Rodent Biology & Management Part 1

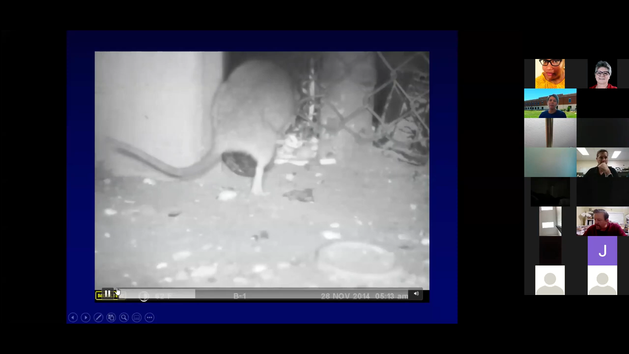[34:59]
And so look how deliberate, right? That rat, that Norway rat just marked its territory.
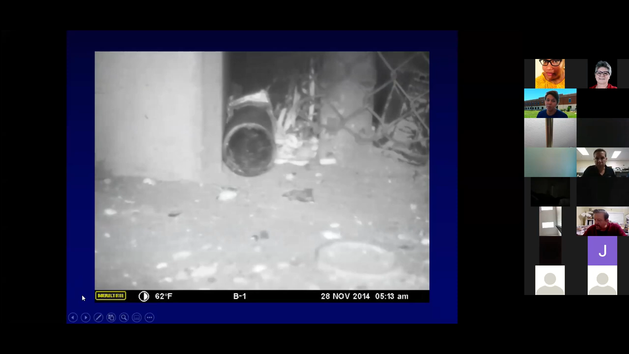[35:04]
So that's a pretty incredible video, but that just gives you an idea. And we're going to talk about disease later, but think about all the pathogens that might be in those little micro droplets, right, of urine.
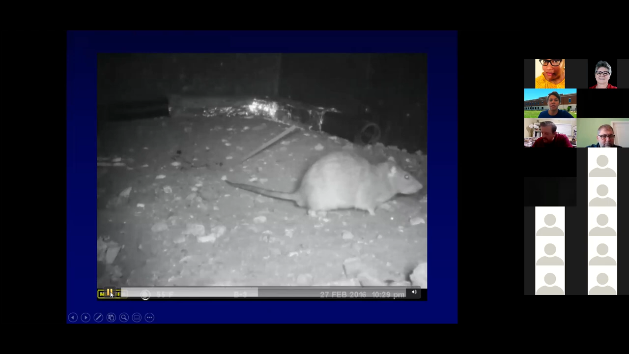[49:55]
And, you know, of course, yes, those are droppings.
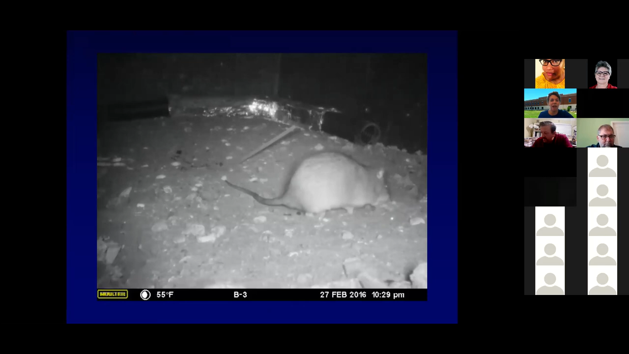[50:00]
And the way I see it is full of pheromones and it is full of pathogens and it is left. You know, is a care package, basically, along the way. So really important that we teach our customers how to clean this as well.